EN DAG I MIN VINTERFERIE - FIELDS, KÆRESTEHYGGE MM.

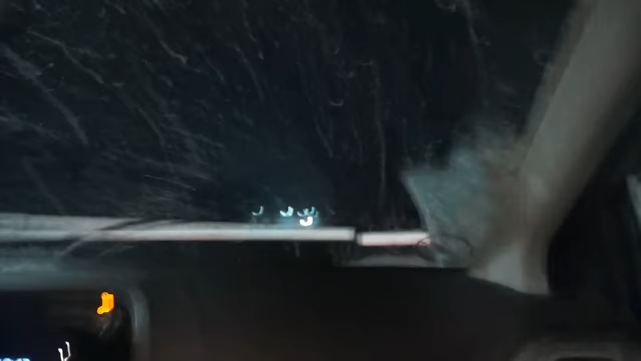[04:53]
Wow. Og så er der bare sådan virkelig glat på vejene.